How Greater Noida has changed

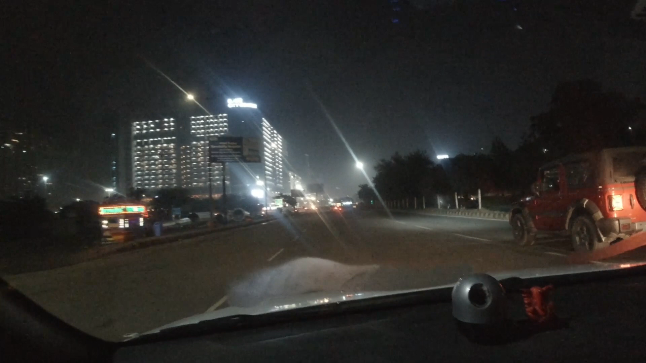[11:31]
है ग्रेट अनड़ा वेस्ट का नाइट व्यू चमचमाती है ग्रेट अनड़ा वेस्ट